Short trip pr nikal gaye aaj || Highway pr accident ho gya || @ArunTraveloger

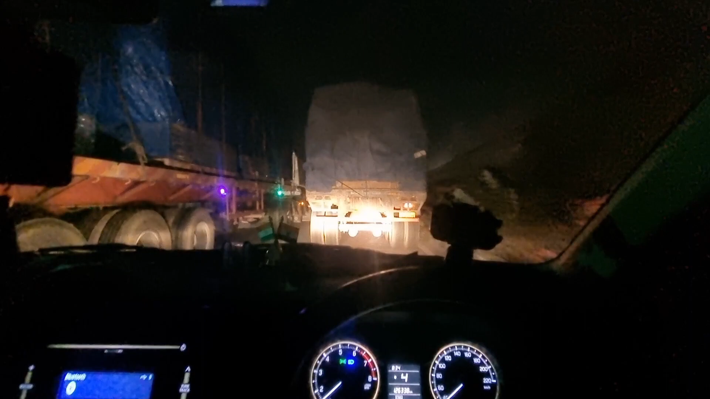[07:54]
उदर वो ट्रक उदर भी ट्रक पता इंचल पाता कौन सा पहले निकल पाएगा बिचारे बीच वाले को रोकना ही पड़िया करत तुम ही जाओ पहले अब है अब मेन है वे आप चलू होगा मतलब जैपूर है चलोगा पहले बिग गने पर तो आप यह तन
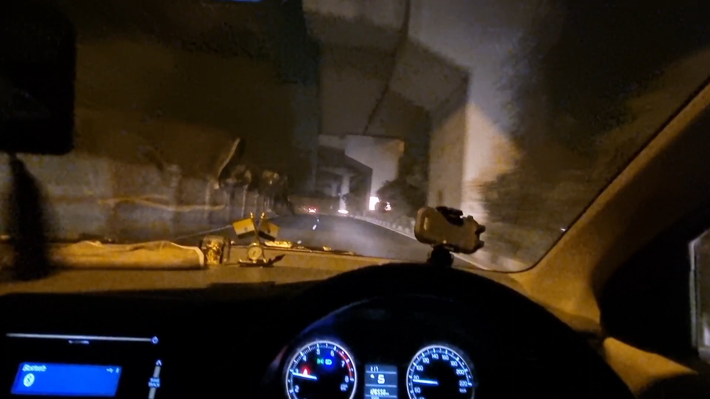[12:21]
थक गये हैं तो रोड देखो बिल्कुल खाली है बड़ी है रोड हुआ हुआ हुआ है ऐसे खाली � अब दो बादा ना मज़ा आता है ड्राइविंग
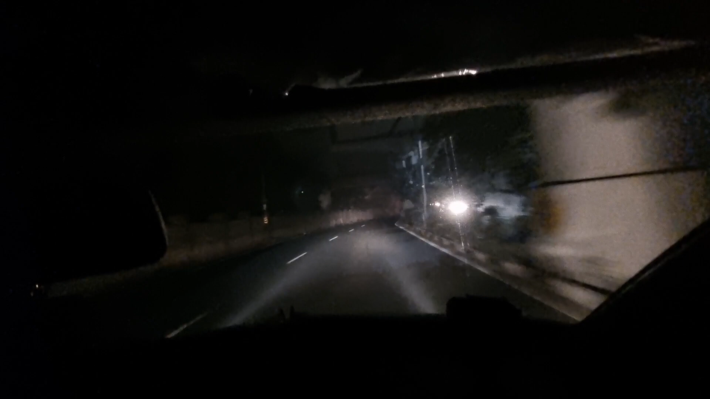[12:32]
में भी अगया बार ब्रेक मारे उखले बार बार इदा उदर जाओ तो देखो कितना पड़िया लगता है